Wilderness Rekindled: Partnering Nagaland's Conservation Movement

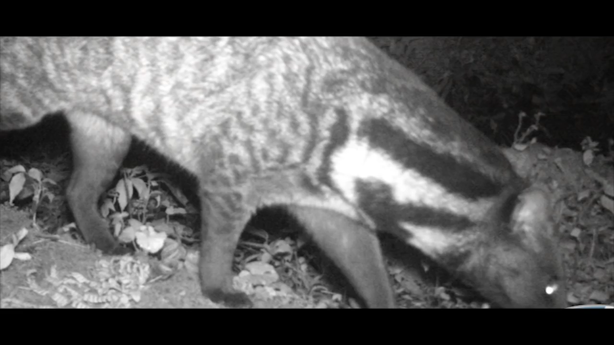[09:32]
you get a picture of that animal and so we can identify it when we get it back.